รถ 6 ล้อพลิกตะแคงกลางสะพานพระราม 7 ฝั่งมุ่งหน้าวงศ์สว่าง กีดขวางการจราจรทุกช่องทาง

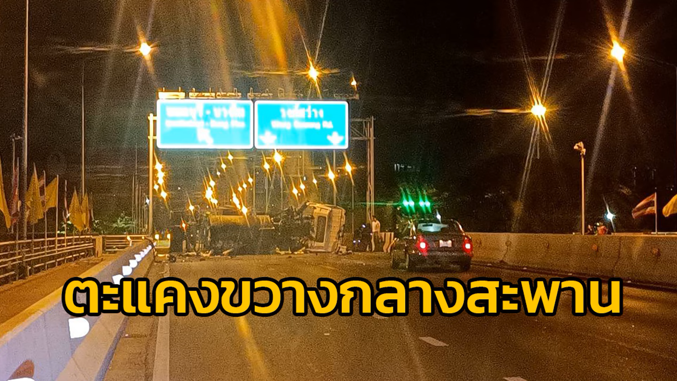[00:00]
หตุเกิดกลางสะพานพระราม7พระราม7มุ่งหน้าไปทางวงสว่าง